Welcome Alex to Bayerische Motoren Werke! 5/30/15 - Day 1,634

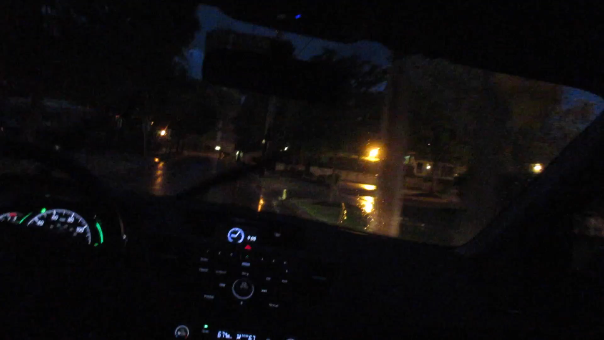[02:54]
The roads are horrible. I'm scared. It's treacherous. Treacherous man.